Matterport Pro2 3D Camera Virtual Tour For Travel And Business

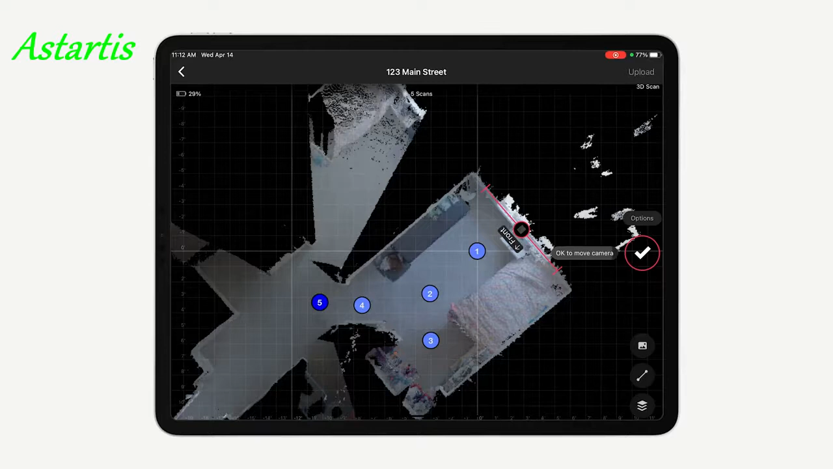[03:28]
With every complete scan, the Matterport software automatically builds out a map of the entire house.